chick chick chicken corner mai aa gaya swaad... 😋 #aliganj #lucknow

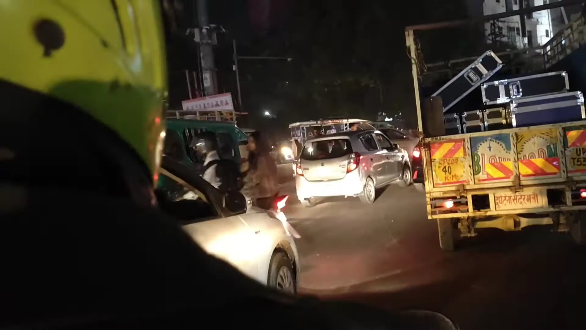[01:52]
हाँ को चाम ना लगा की जा रहा है को
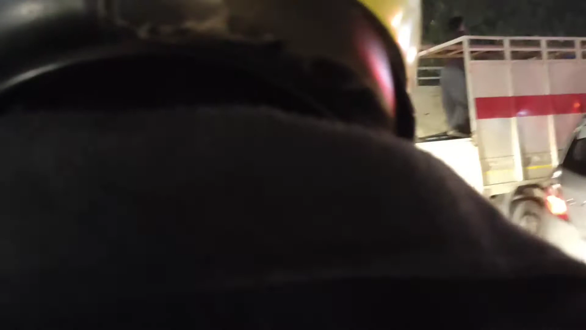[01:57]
खेंग आई अ तो खेंगे है तो जाम करता है साहल जाम है अद्शक आ है जाम है
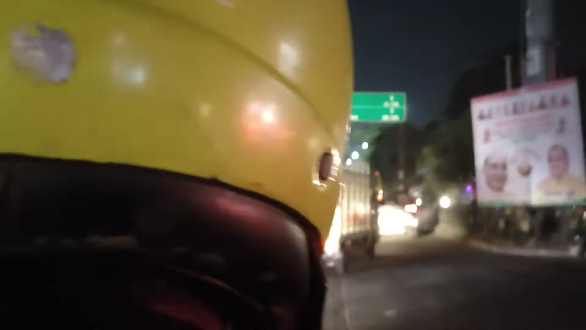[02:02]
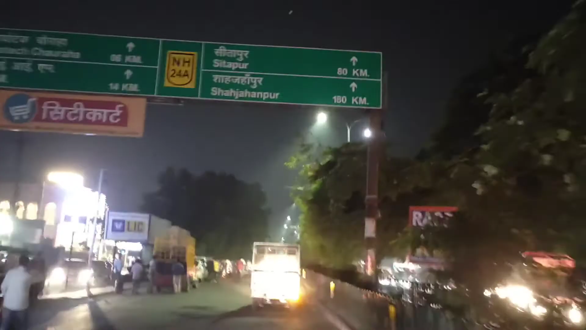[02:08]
आगे हैं तेड़ी पुझा के जाम में